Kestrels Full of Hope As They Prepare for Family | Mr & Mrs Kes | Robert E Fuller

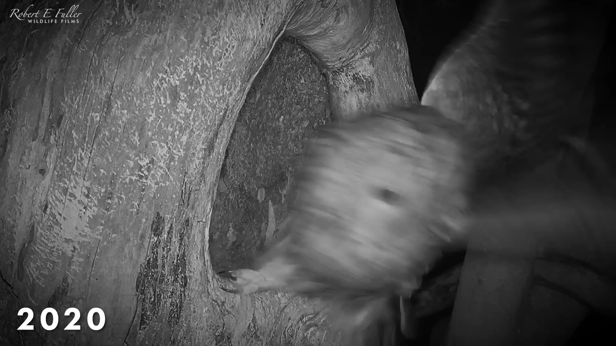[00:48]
They'll think twice before choosing this nest again.
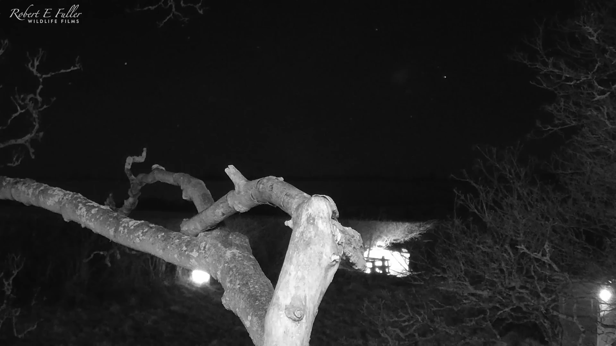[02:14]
The tawny owls and the barn owls are both visiting this nest too.
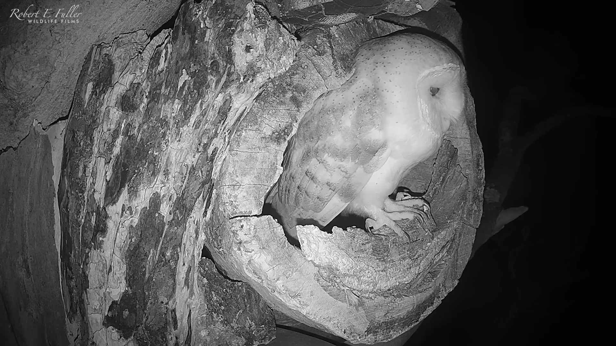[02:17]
So I'm going to renovate ash stump to give the kestrels another option.